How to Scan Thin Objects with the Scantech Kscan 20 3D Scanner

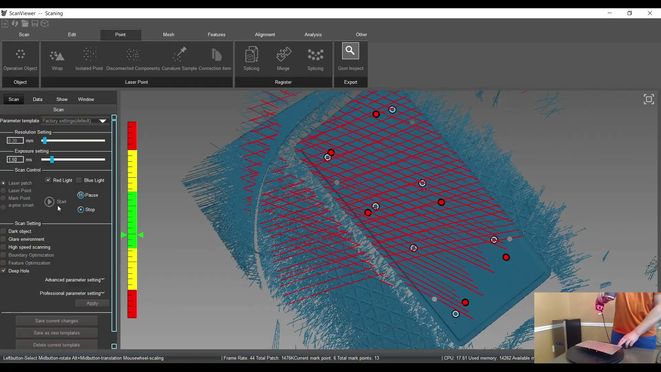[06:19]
Back of the slicing plate, it's a little shiny, kind of brushed metal, but that's not a problem.
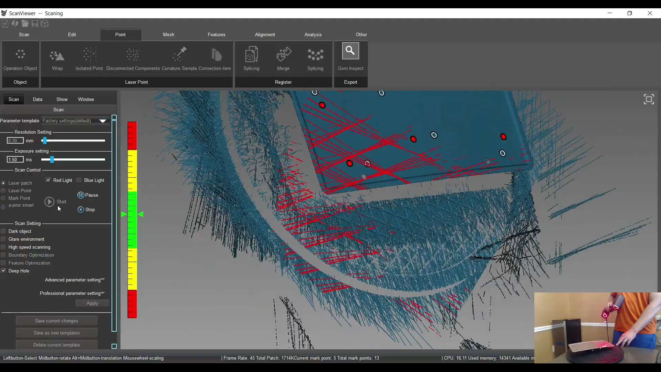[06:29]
On the other side with the black letters, you may have noticed that it took a little bit more time for those black letters to come in.
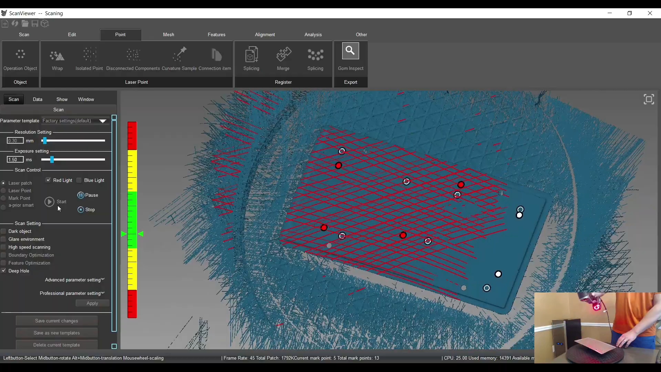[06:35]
You could bump the exposure up a little bit to help those come in a little easier,
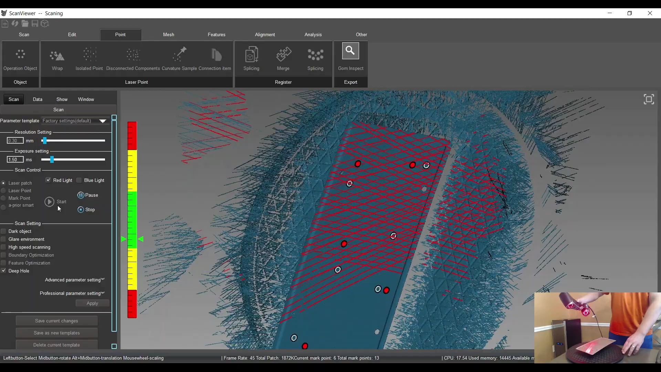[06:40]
but keeping the exposure down does keep the noise down as well.
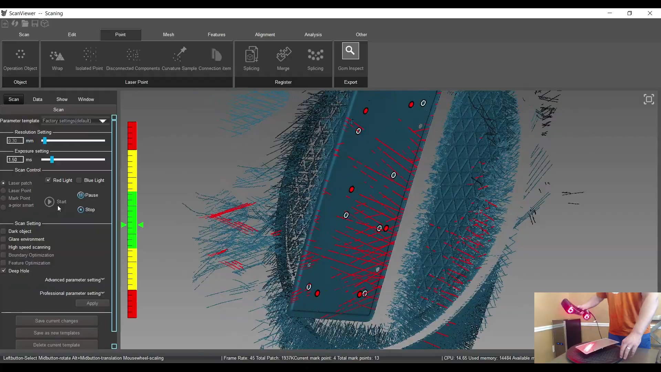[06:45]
There's a little bit of a trade-off, but they come in this way.
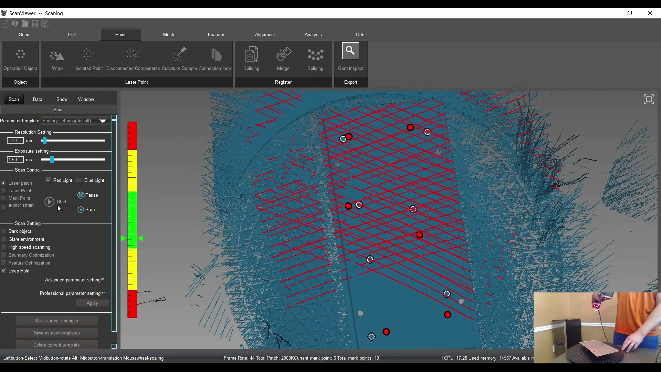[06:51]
That's probably good there, so we'll stop.